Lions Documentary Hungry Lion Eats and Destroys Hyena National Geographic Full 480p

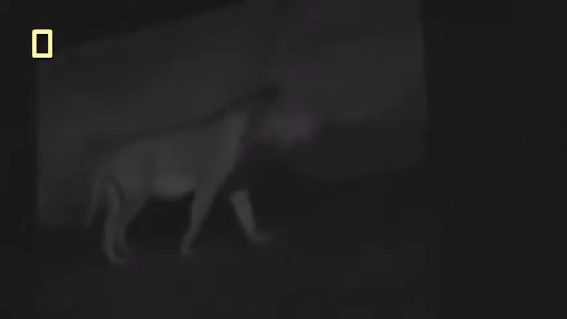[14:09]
So we're blind except for what's visible through our infrared camera. When you switch on the lights, there's absolutely no change in the animal behavior at all.
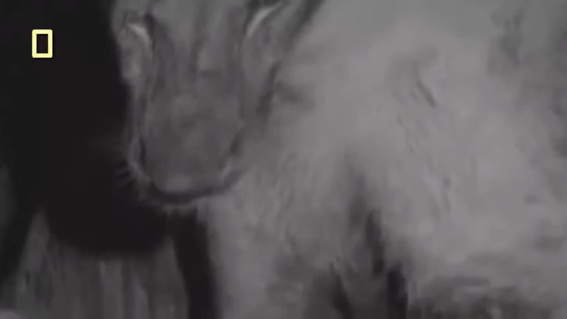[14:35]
Tonight the pride is feeding on yet another buffalo carcass.
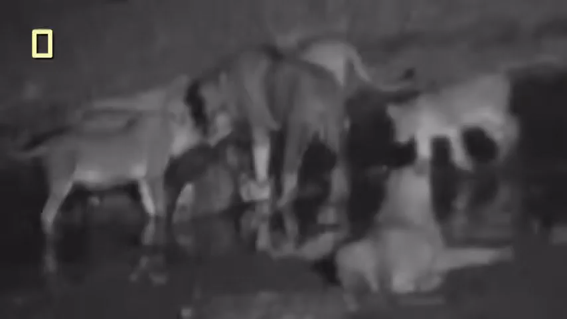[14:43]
The meal is an uneasy affair, with as much snarling as eating going on.
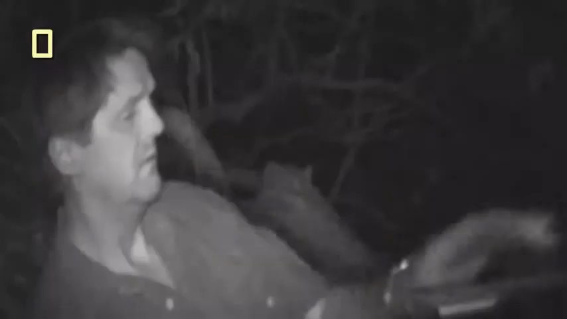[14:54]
And their dinner is about to be interrupted.
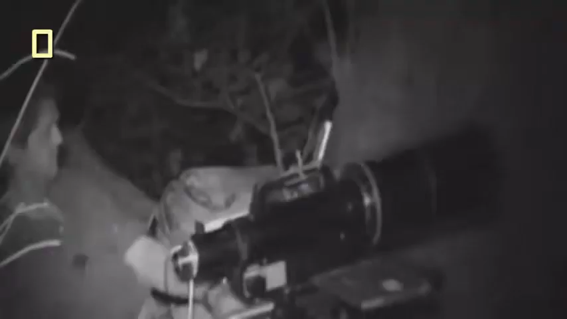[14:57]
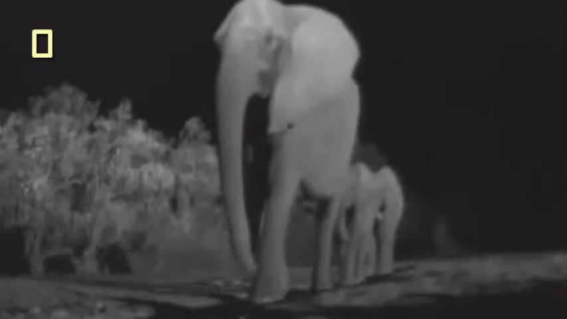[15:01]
Elephants prefer to visit the spring by night. But they do not appreciate the company of lions.
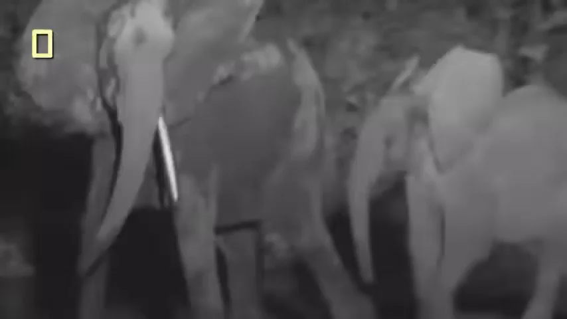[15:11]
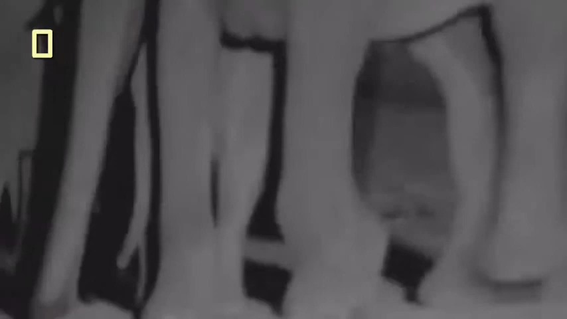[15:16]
Protective cows crowd around their babies.
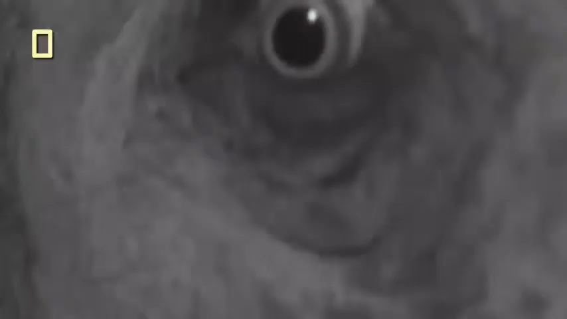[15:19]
The giant adults have little to fear from lions.
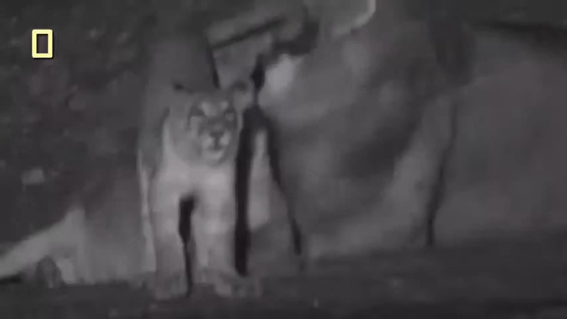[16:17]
As if to deny their defeat, Farai, Mrs. Hunter and Kavingo noisily announce that they are still the rightful kings of beasts.
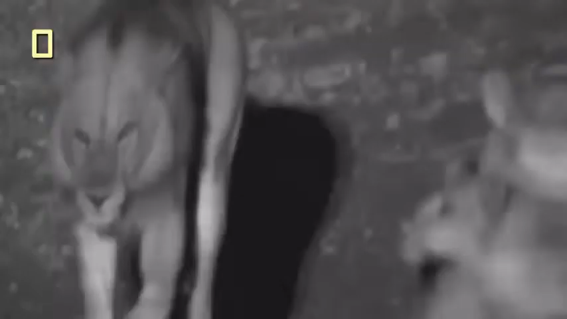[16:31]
The adults in the pride are extremely tolerant of Farai.
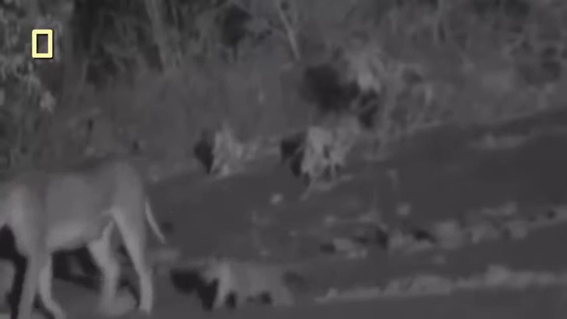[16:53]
Now the ravenous cubs appear and suckle furiously. Even Farai, now old enough to be weaned, steals a suckle.
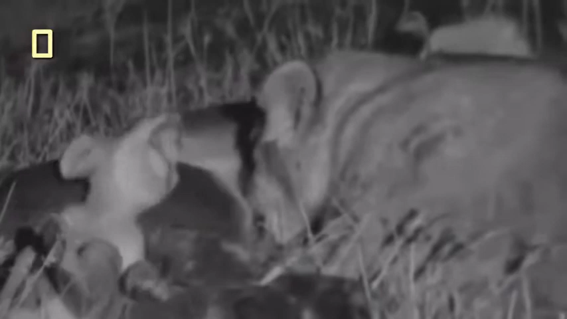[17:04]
Eventually the females decide that enough is enough.
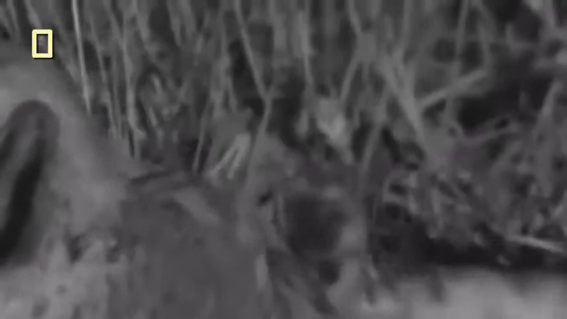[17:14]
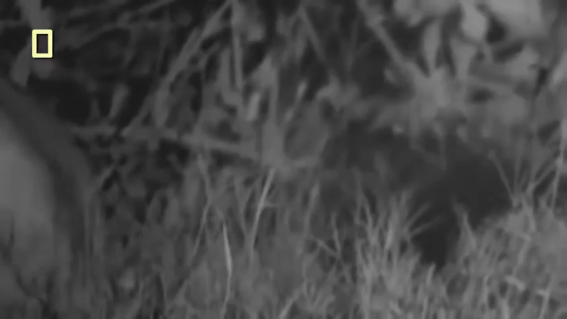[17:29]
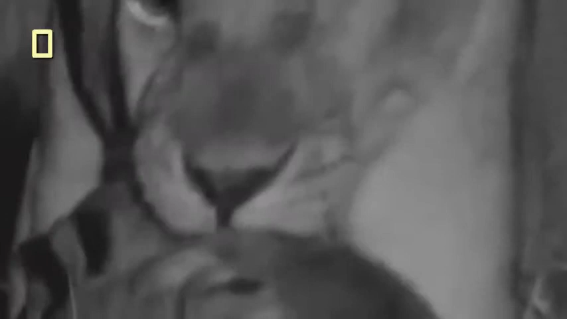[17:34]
Now everyone is full and sleepy.
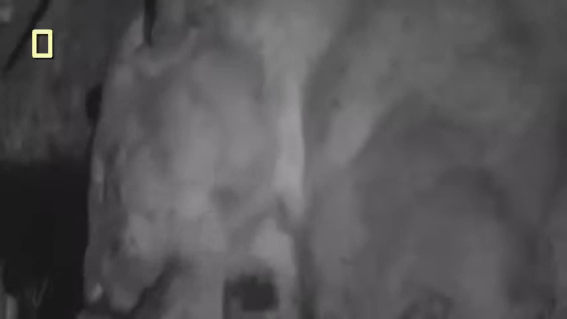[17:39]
But the rumble of thunder interrupts the lions' reverie.
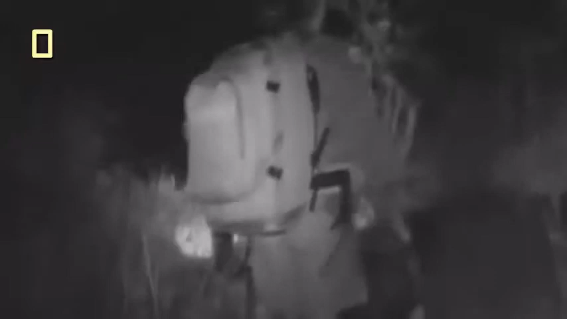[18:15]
The filmmakers too head for cover,
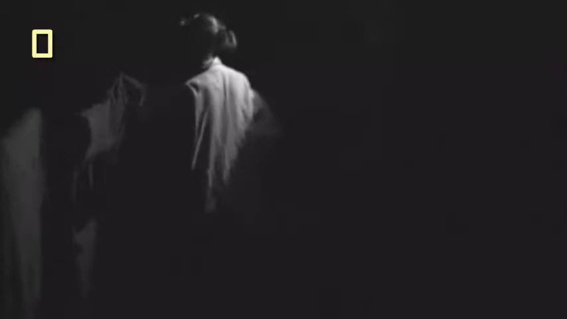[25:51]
They'd probably not laid their eyes on humans before. They kept running away when we went close to them. Hoping the lions will come to them,
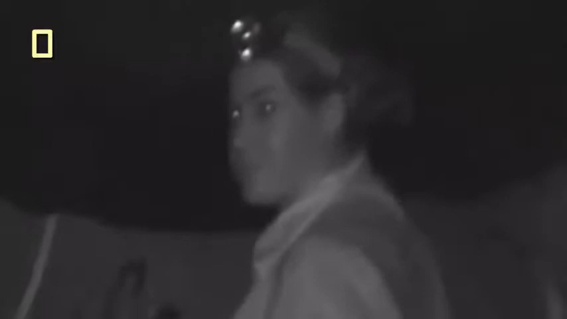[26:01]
Phil and Lynn set up in a hide near the pride's favorite place to drink. They don't have to wait long.
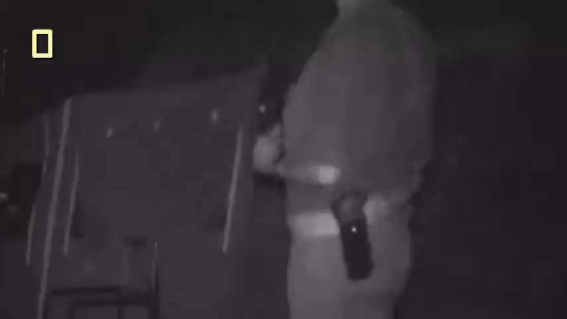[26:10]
It's the larger of the new males, loudly roaring his claim to this territory.
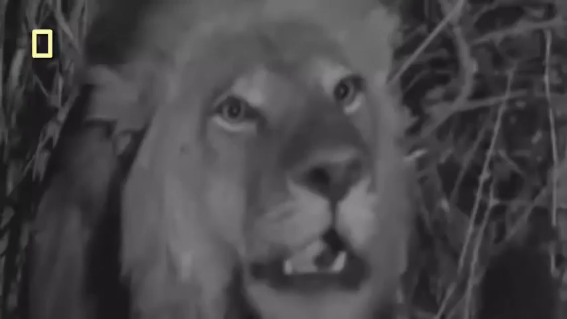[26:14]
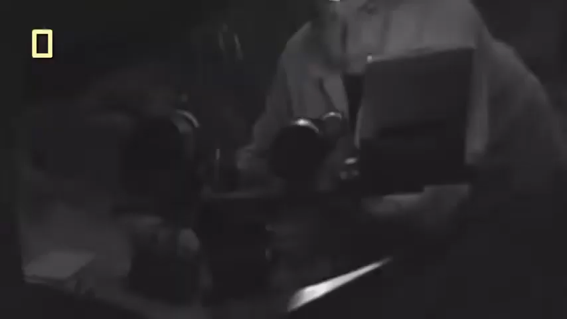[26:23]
We had often videoed Kavingo at night, but now we had no idea how the two new males would react to us.
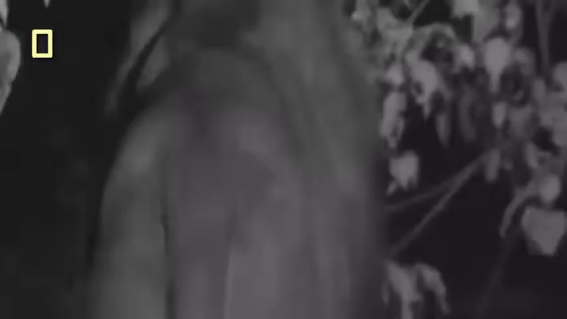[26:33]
The adult lionesses seem to have accepted their new leader.